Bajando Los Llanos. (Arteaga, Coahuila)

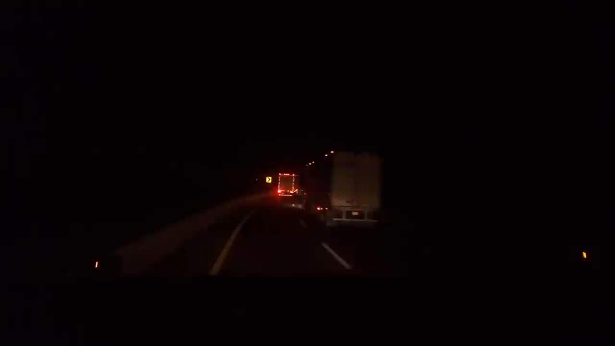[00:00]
pinche bandota, malandra. Aquí ya vamos a terminar de subir el Puerto de Flores. Vamos aquí a bajar los llanos. Aquí sobre la carretera central número 57, México Piedras Negras, al sur.
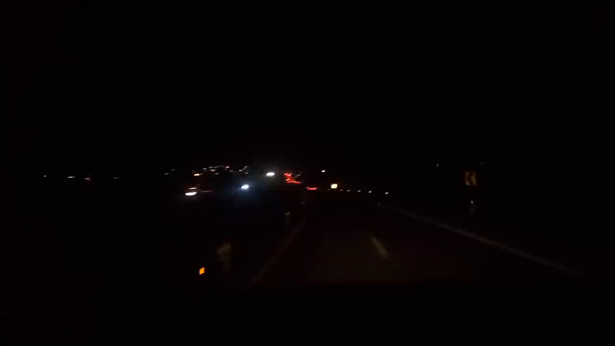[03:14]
Ay, güey, ya me pasé de velocidad. Y pues bueno, anda. Déjenme les sigo dando. Ya al parecer esto ya se restableció, ya hay más movimiento.